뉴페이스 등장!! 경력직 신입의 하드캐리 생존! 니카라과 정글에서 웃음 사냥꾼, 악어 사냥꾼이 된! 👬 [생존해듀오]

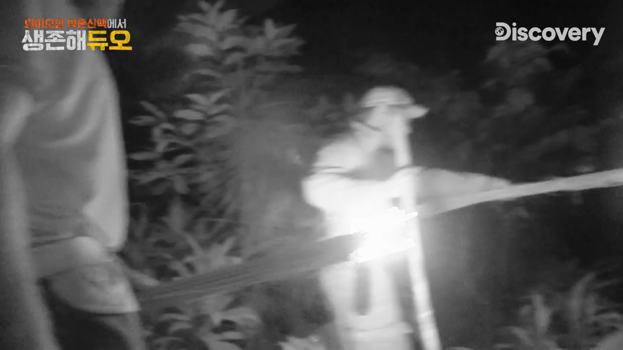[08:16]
It's actually quite hard to see with these things, isn't it? Yeah.
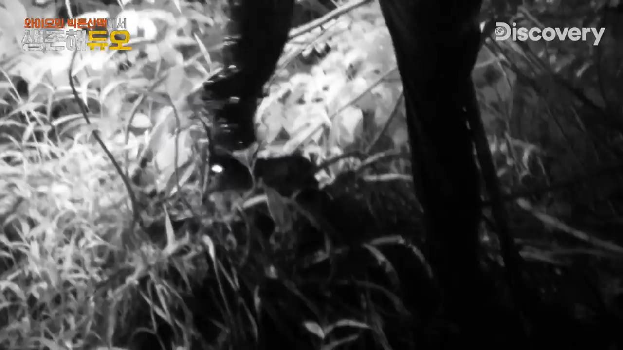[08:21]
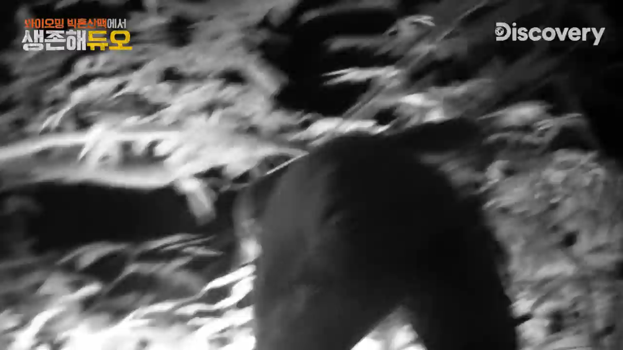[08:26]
Josh, what's that in the water right there? It's just a bloody stick.
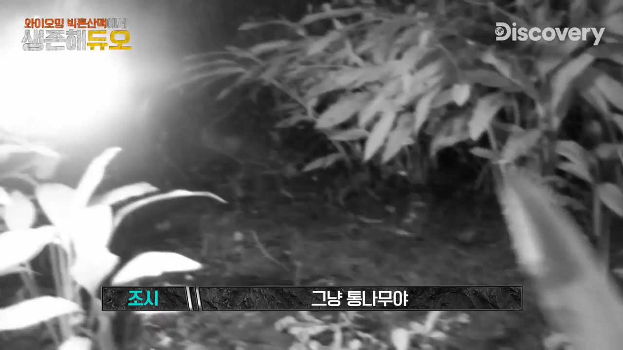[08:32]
When they've got a light shining in them, the caiman have an orange eyeball. So needless to say, we're going toward orange, but every time a little bit of our ember comes off of the torch,
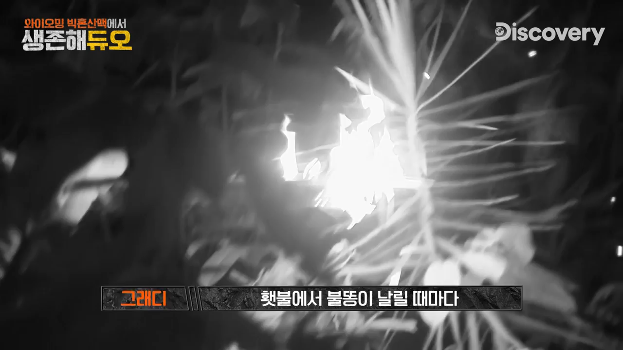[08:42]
I'm zoning in straight towards it, thinking, oh, I've got one.
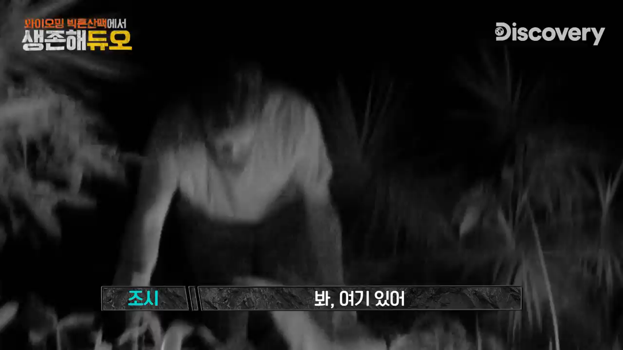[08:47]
Look, there's one right there. He's gone under. He might have gone right under this log, actually. That's where I already gone. There he is. Look, that's his back for sure. See? Oh, there, right there. Bloody hell. Where the hell's his tail? Where's his head? I don't know. Grab him.
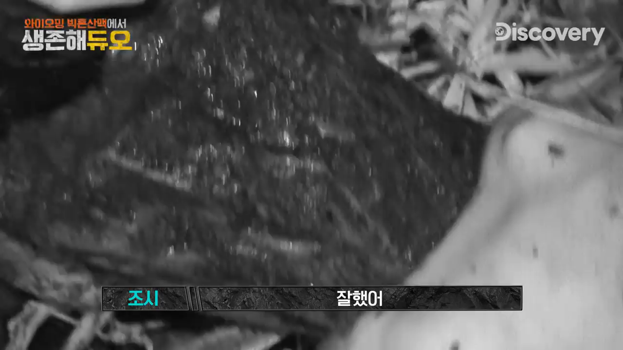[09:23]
Yep, he's definitely, I about to chop his head off. That was a pretty good clean kill, mate. Went straight through a spinal cord, quick, painless.
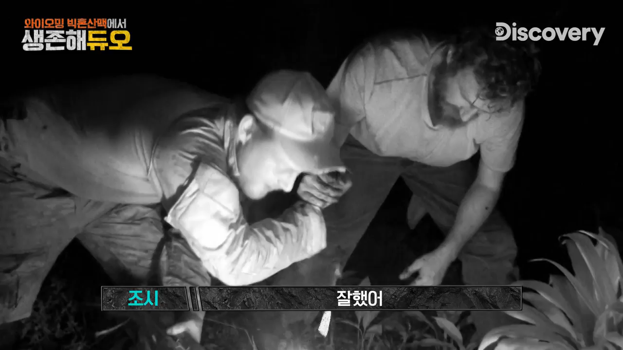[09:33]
Shot. It's dark, I can't see what I'm doing.